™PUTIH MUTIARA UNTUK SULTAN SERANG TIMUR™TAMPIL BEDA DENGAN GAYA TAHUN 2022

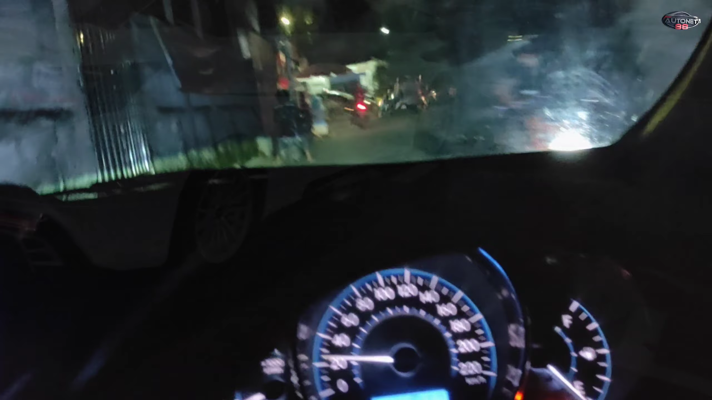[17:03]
Kita baru saja sampai ke arah pintu tol Slipi Grogol Tangerang Serang ya.
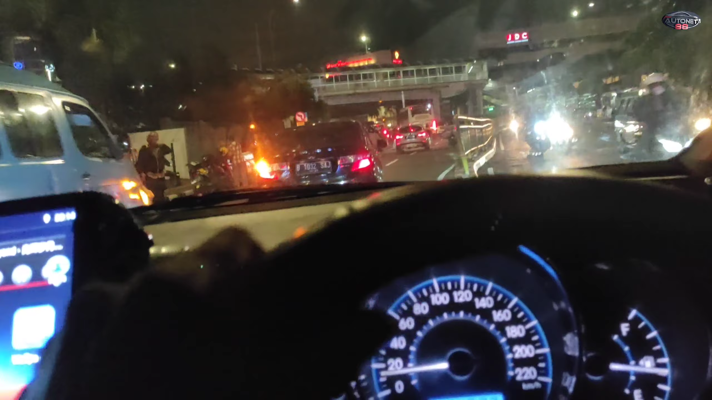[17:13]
Langsung kita ambil jalur kanan. Nah, ini dia pintu tol Slipi Grogol Tangerang.
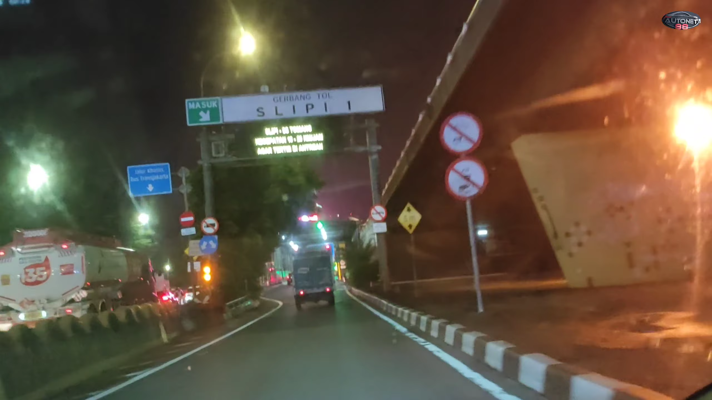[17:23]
Kita bayar tol dulu.
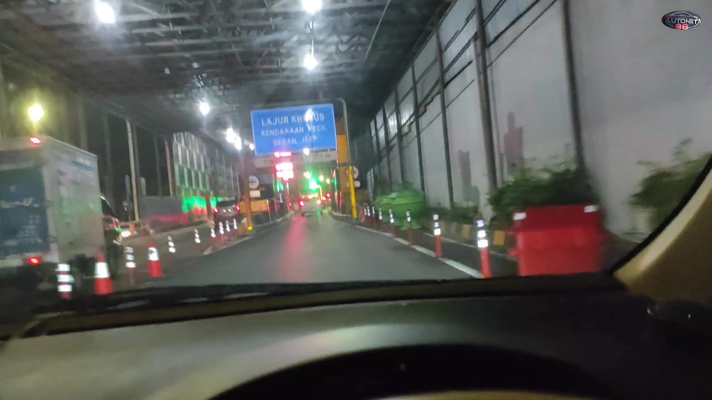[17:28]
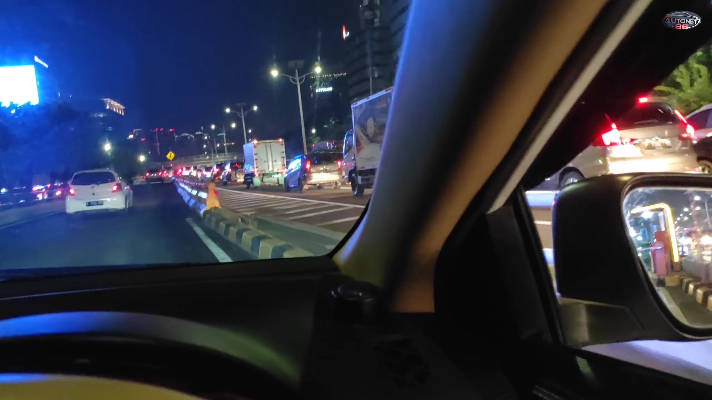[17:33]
Posisi tolnya padat merayap ke arah Tangerang. Ini terjebak macet di atas flyover
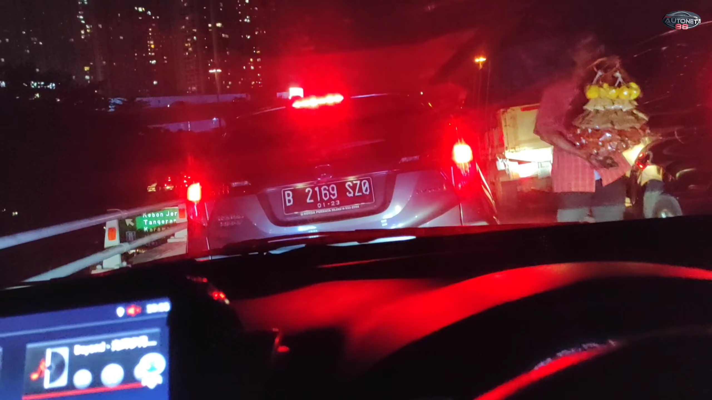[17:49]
yang di Taman Anggrek yang ke arah Serang, Tangerang, Merak.
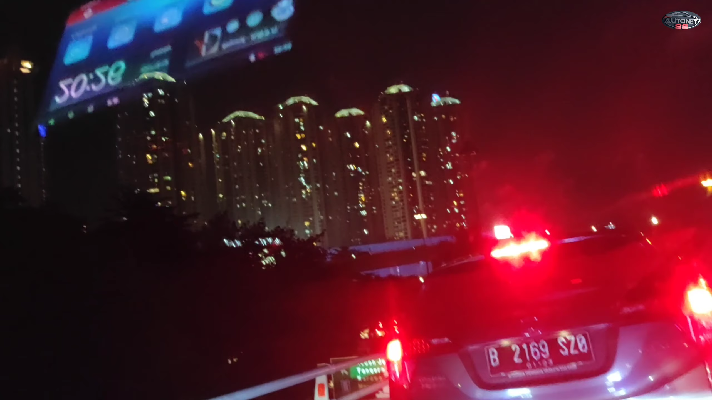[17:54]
Tuh, apartemen Taman Anggrek.
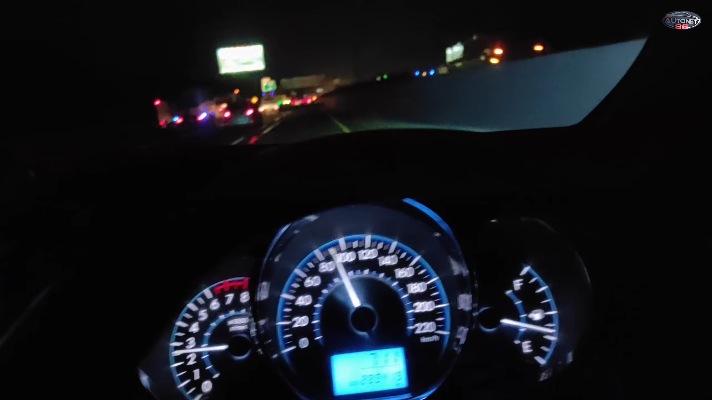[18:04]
Oke, kita sekarang sudah memasuki di gerbang pintu tol Cikupa.
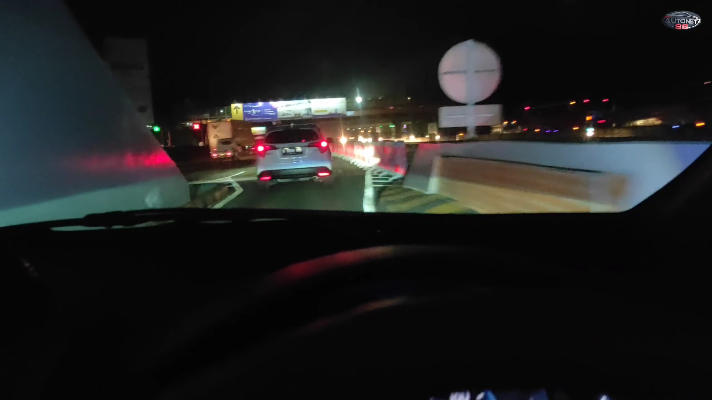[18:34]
Kita sudah sampai di daerah Serang. Sebentar lagi kita akan keluar pintu tol Serang Timur ya. Sejauh ini mobilnya mantep banget. Dari tadi saya hajar sampai 120 sampai 140.
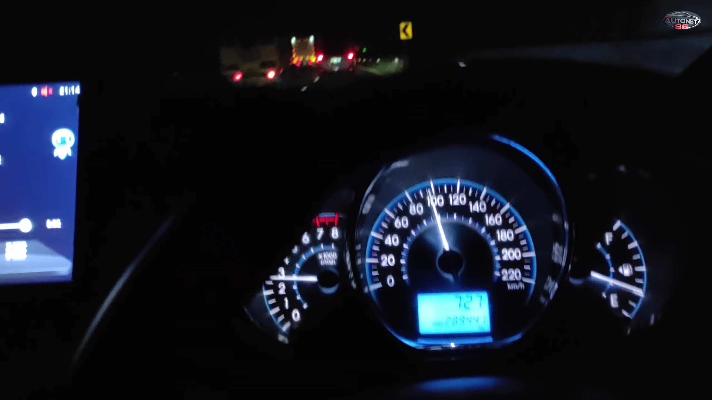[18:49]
Mesinnya itu awalnya memang agak berebet karena mobil ini jarang dipakai karena sudah lama terparkir dan terdiam di area parkirnya Bluebird.
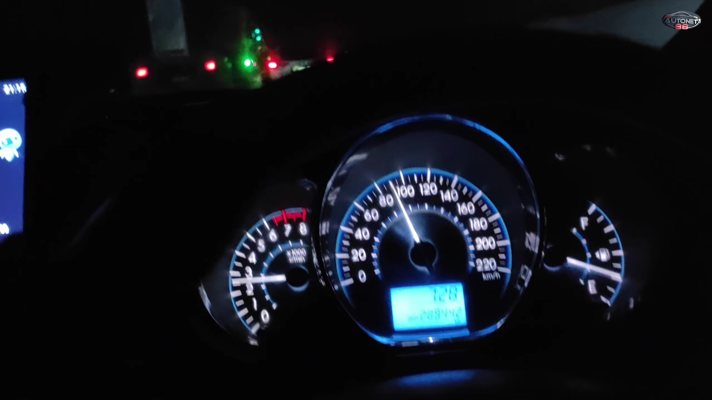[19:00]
Nah,
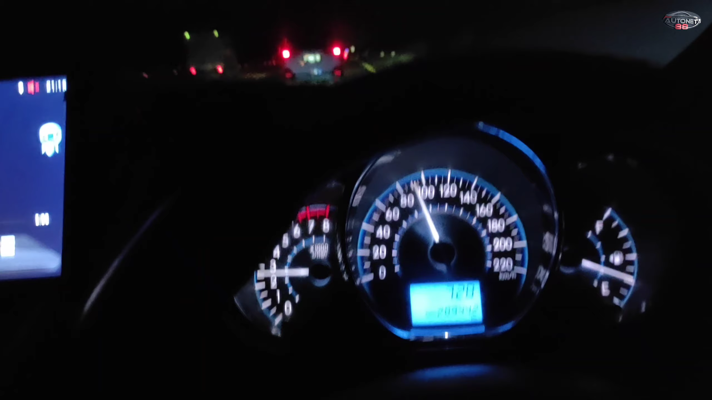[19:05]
tapi sejak tadi saya hajar di 100 sampai 120, jadi gasnya sekarang sudah agak mulai normal.
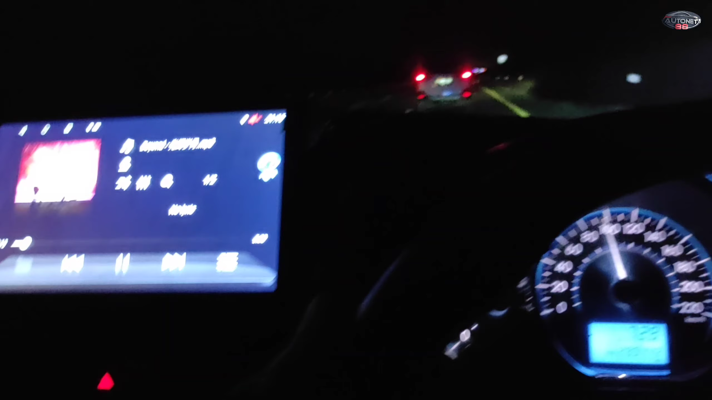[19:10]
Terus mesinnya itu enak banget, apalagi ini pakai knalpot double muffler ya, racing dua-duanya, jadi nafsu banget untuk ngegasnya. Tapi ya, untuk saran saya untuk teman-teman, jangan terlalu diikuti nafsunya ya. Nah, ini mobilnya ini mantep banget nih, suaranya mantep, keren. Kalau anak-anak muda pasti seneng banget nih. Weh, cakep. Ikuti terus sampai selesai, sampai saat saya menyerahkan unit ini ke tangan pemiliknya, Om Musdiadi.
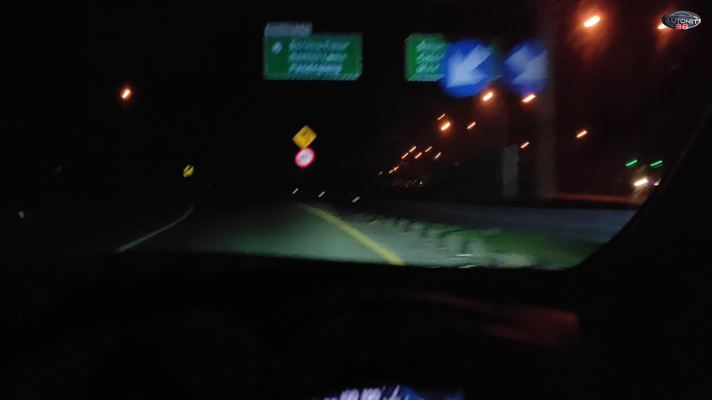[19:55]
Oke, kita sudah memasuki jalur keluar tol Serang Timur,
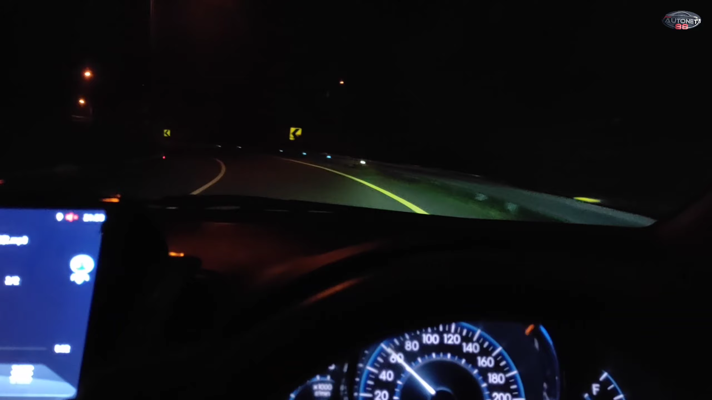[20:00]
dan si omnya kalau nggak salah nunggunya di pintu tol sini. Kita langsung menyerahkan unitnya ke beliau, lalu kita langsung cabut lagi ke Jakarta. Nah, ini dia gerbang tol Serang Timur.